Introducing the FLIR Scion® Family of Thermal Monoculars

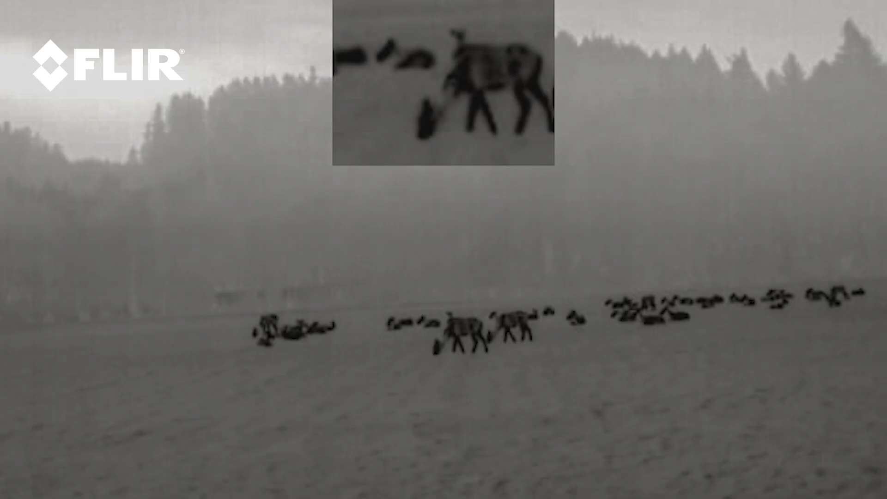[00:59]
picture-in-picture zoom and thermal palette selection.
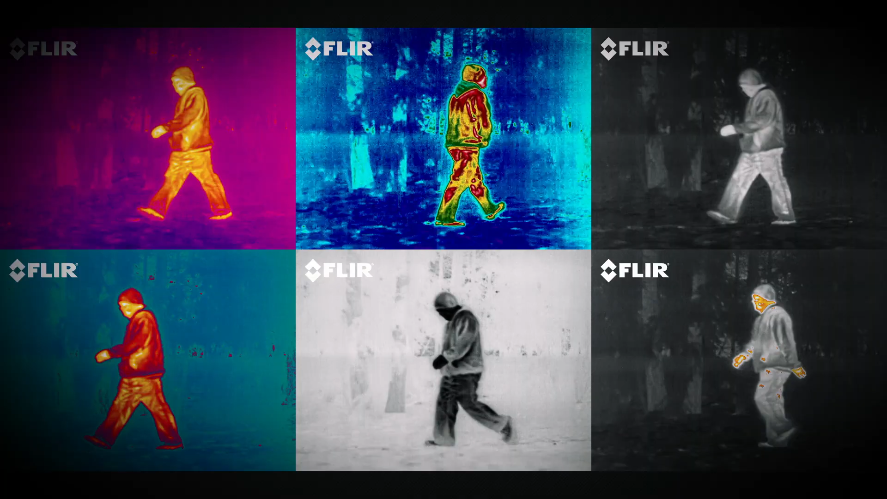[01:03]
SCION offers three different lens options for long-range or wide-angle viewing, 13.8, 18, or 25 mm.
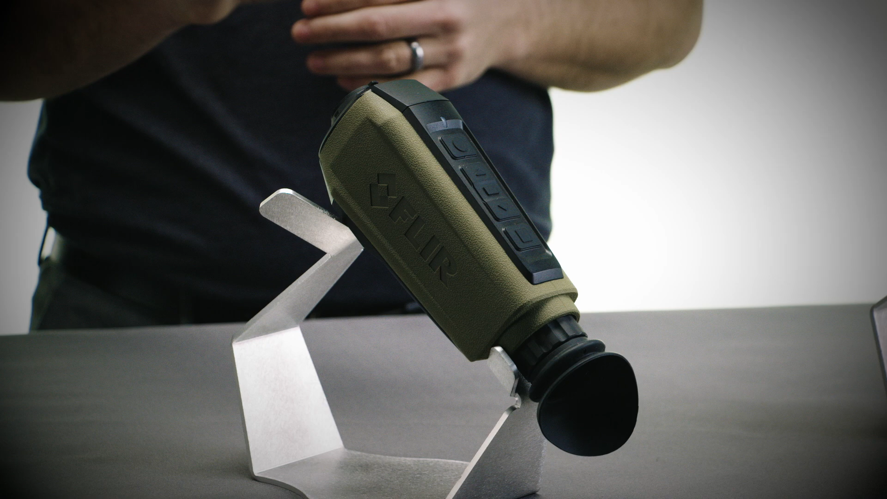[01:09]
SCION is also powered by FLIR's revolutionary Boson thermal core,
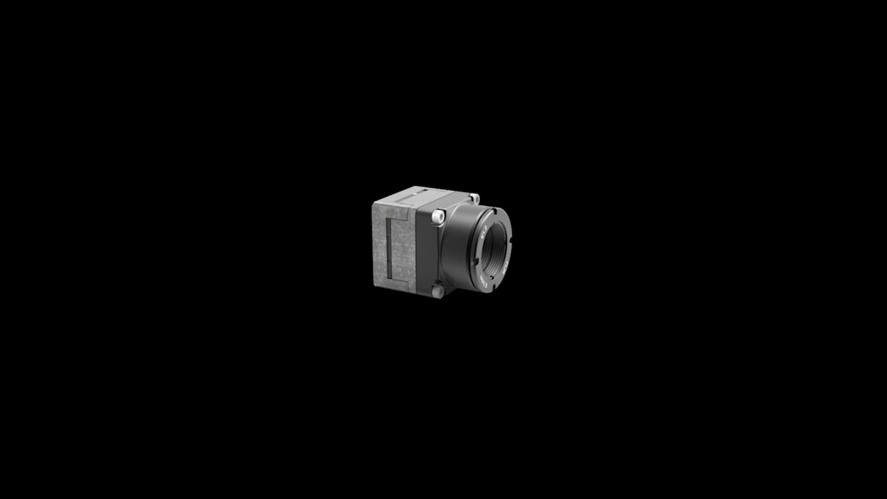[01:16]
featuring a 12-micron pixel pitch,
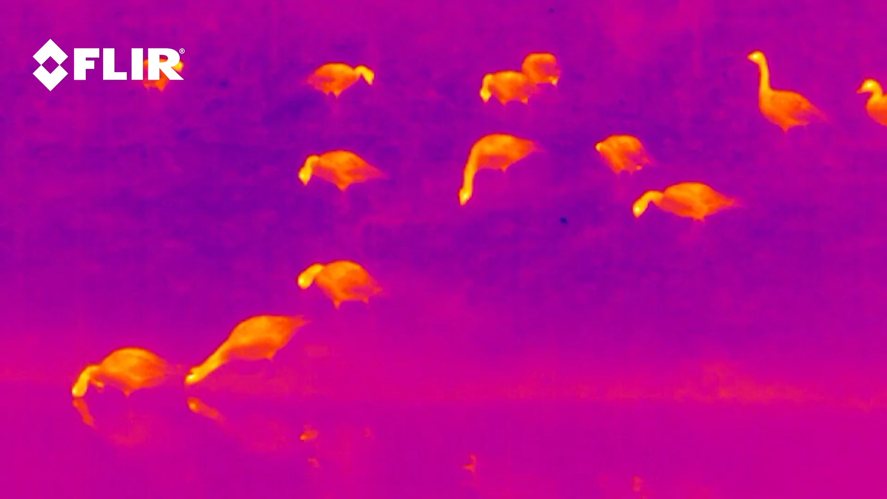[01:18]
resolutions up to 640 x 512, and industry-leading on-chip video processing.
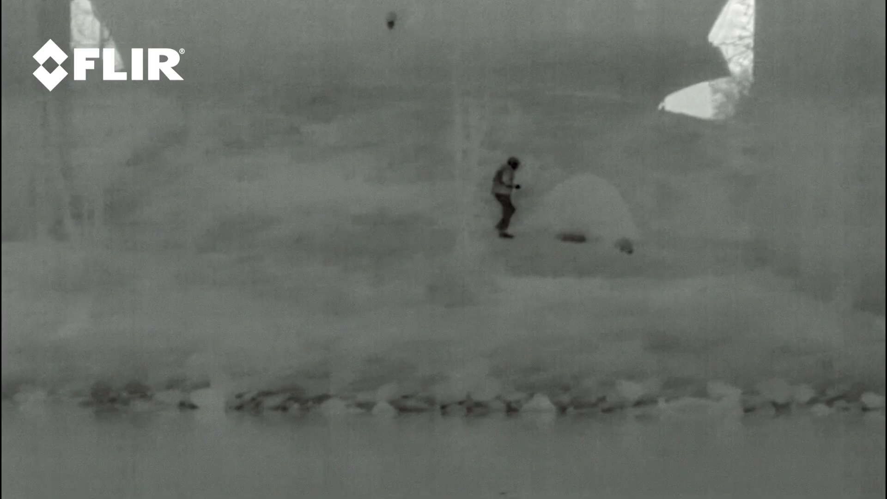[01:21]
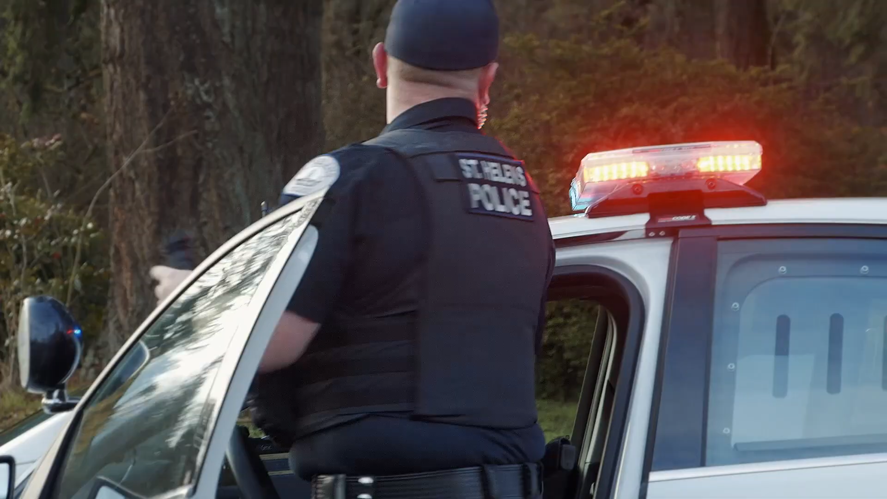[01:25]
Specifically designed for law enforcement professionals,
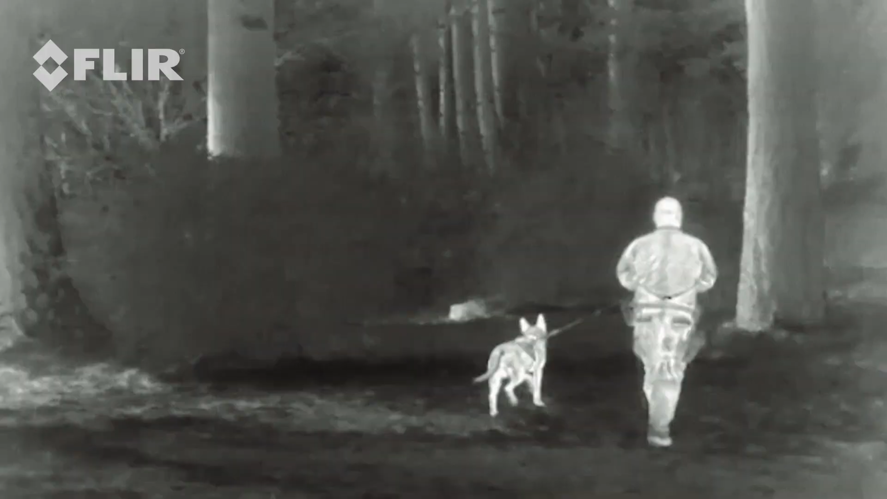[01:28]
the SCION PTM can stream live, encrypted thermal video to a command center.